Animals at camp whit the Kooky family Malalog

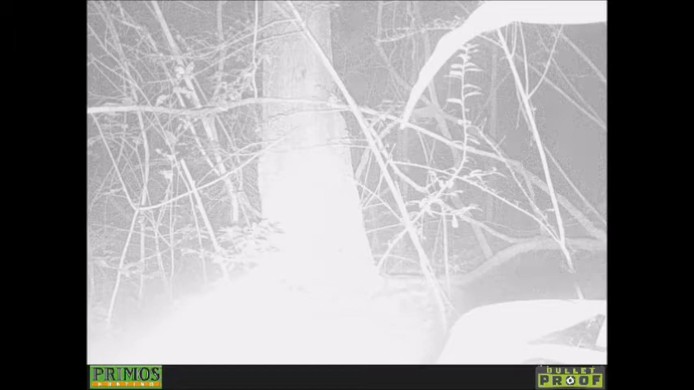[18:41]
I try to show different parts of the camera so you won't get bored with the same camera view. Even though that's the same camera view but a different way of doing it. Oh, what? I got nothing. Mr. Foxy, how are you? I think a fox is a beautiful animal. I don't know about y'all.
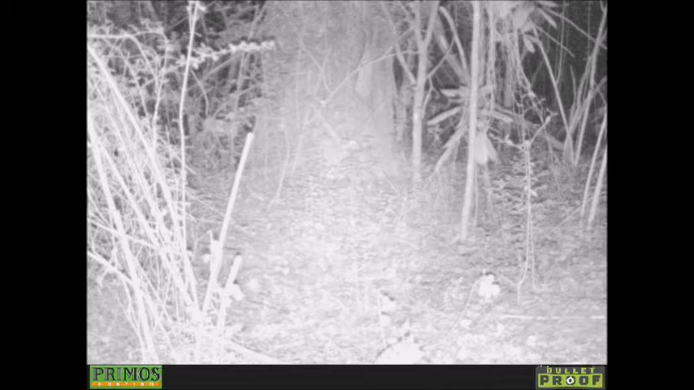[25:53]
I just want to say, did you enjoy the animals at camp video? There's that fox. He smells that dead rat. Fox. He wants it. He can't find it. He looks for it. Look at him. He's looking for it. Where is it? I know where I can find it. I can find that damn smell. I smell it somewhere. Is it right here?
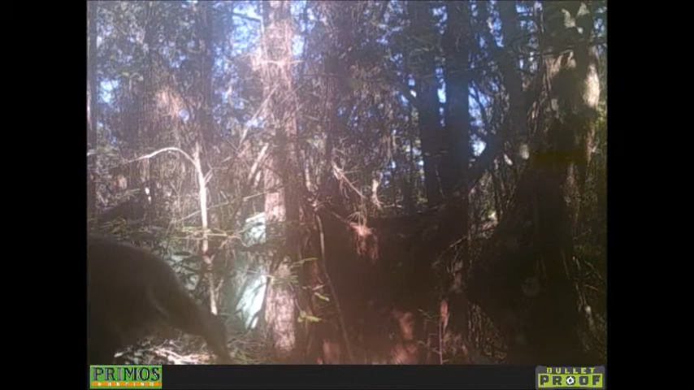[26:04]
Oh, yeah. I wonder why foxes don't rub their bodies in dead animals like dogs do. I can't get enough of this. I gotta roll my body in it.
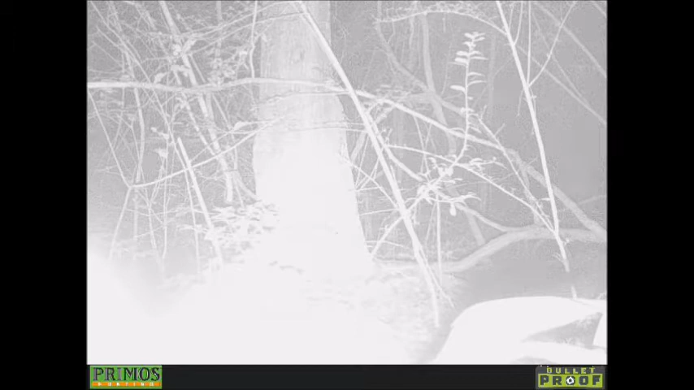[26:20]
I know what this part was, I guess. A Durg. Eat Durg. It's a Durg. Eat the Durg. And the last few shots is just, I don't know what it is. I just put it in because I saw something move. Oh, that's why. It's a fox. It was the fox that came from the mouse. And this is the last shot. I just want to tell you, thank y'all. Y'all have a nice Thanksgiving. And this is the Malalog of Animals at Camp.